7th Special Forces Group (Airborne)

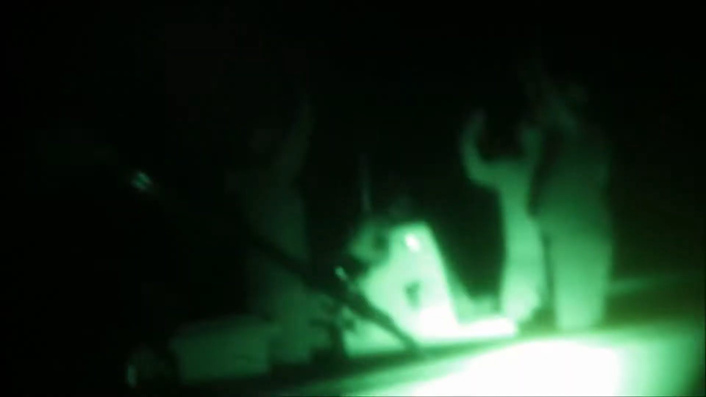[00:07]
boat. I need all of you to move towards the front of the boat.
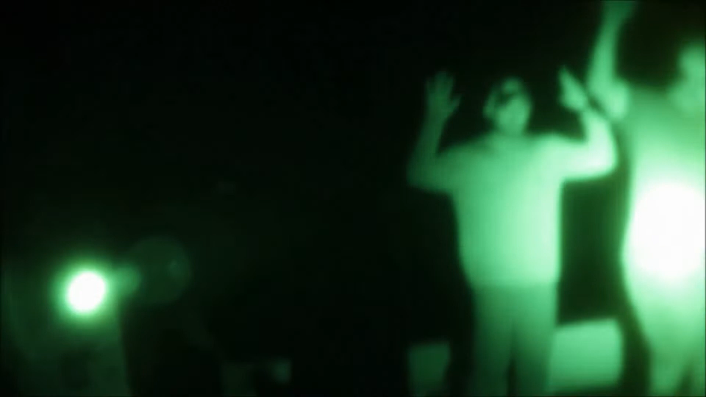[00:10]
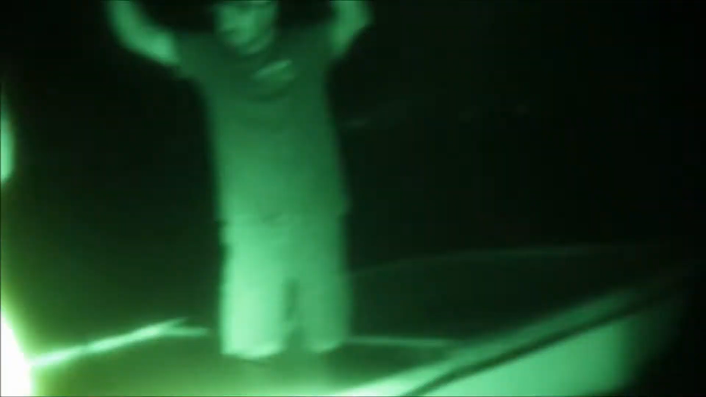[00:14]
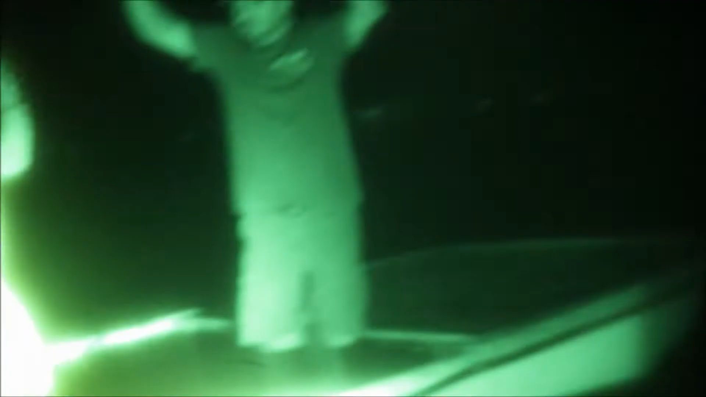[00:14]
All right, gentlemen, we're going to be boarding your craft.
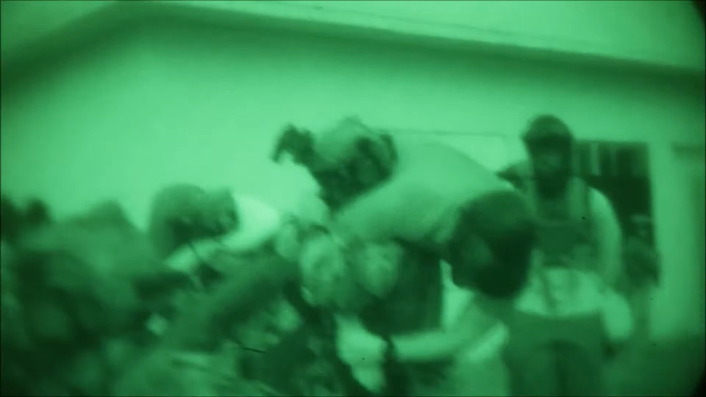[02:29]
All right, hey. Are we good to push? Wait. If you guys do that switch, let us know.
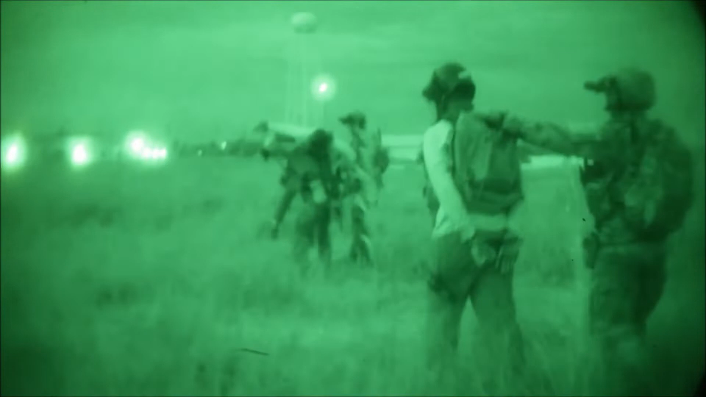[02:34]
Hey, let's switch. Hey, let me get some more footing. Watch your footing, man. Hey. That's my line. Over there? Yeah. All right, hey. 11. 12. Collapse. 13.